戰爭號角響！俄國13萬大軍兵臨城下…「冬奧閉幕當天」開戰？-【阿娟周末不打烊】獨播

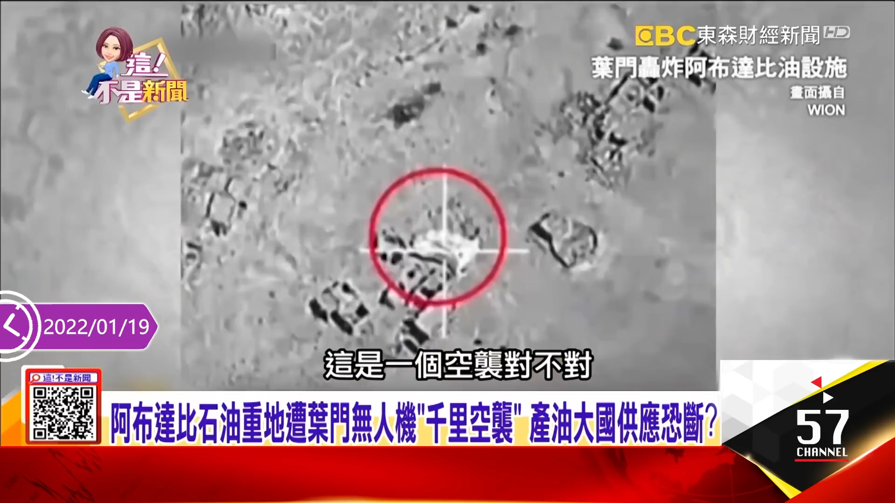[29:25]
另外一个距离20公里以外的机场，各位看到这个炸下去，哇，这个是烟雾弥漫了、啊，